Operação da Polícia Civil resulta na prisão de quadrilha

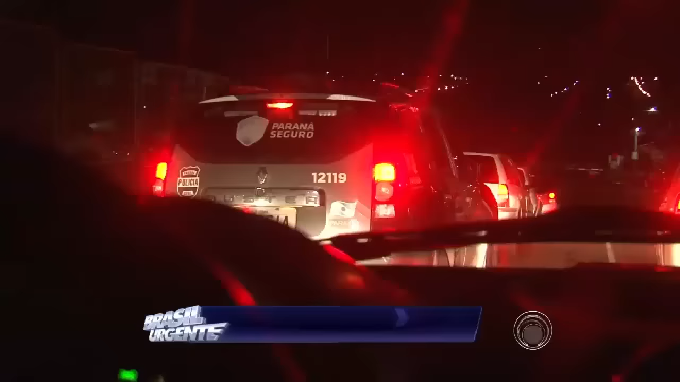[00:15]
Em seguida, eles foram para a Zona Oeste, no Jardim Leonor, e entraram em várias casas à procura dos acusados.